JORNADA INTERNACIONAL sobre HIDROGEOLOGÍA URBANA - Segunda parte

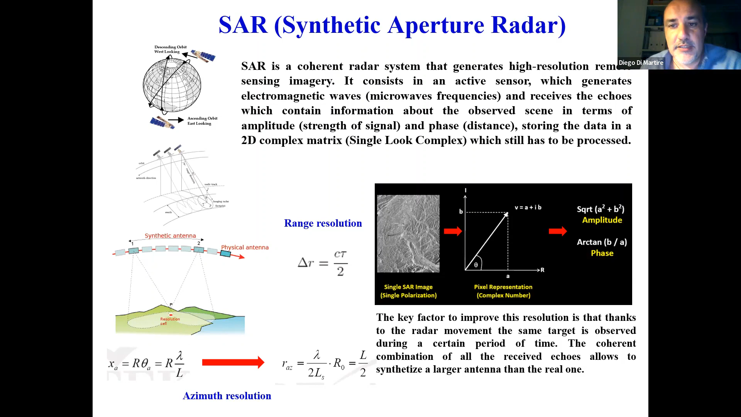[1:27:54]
edificios estructuras y rojas pero también se puede medir otro dato que es la fase la fase es la distancia entre el sensor y los targets por lo tanto si pasa cada vez sobre la misma área en tiempo diferente es posible detectar el eventual
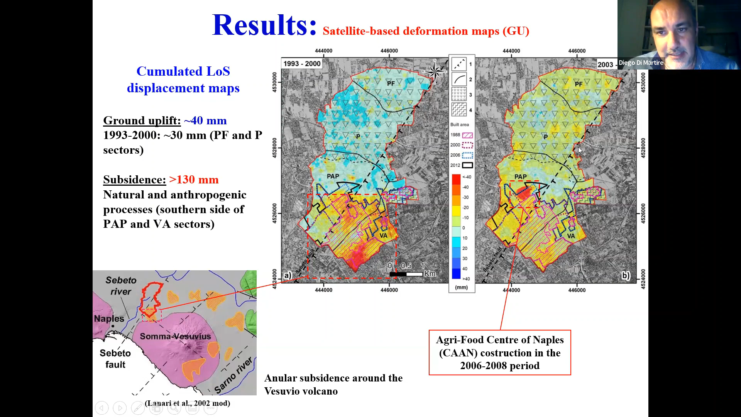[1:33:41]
fenómenos en el mismo tiempo subida y hundimiento en la parte debajo mientras entre el 2003 y 2010 hay casi estable y poco hundimiento en la zona del sur desde un punto de vista quantitativo podemos mirar que podemos detectar los puntos que caen en